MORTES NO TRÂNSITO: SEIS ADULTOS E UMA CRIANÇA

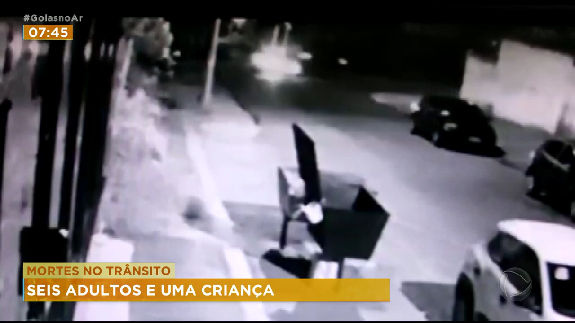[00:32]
não respeitou o sinal de pare e bateu no carro das vítimas e em outro carro que estava parado.